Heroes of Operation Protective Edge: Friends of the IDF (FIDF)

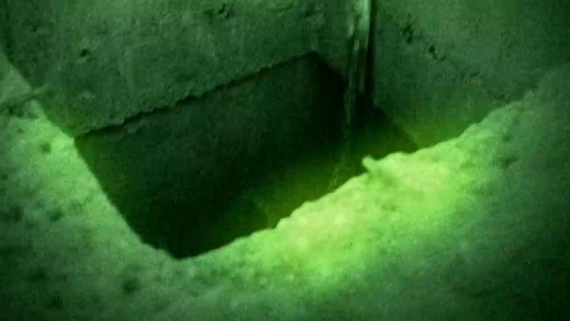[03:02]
We barely saw anything, except for a trail of blood, so I knew exactly where I need to go. I told Lieutenant Shaked, "Wait here for 5 minutes.
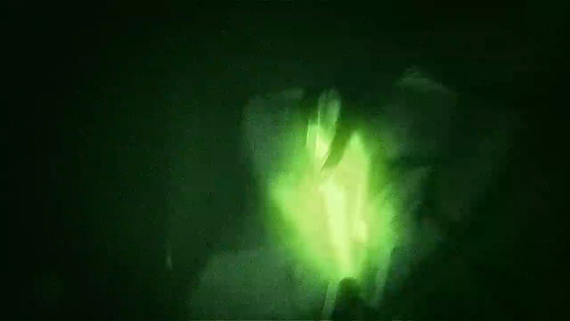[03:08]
If I don't come back, I'm probably dead."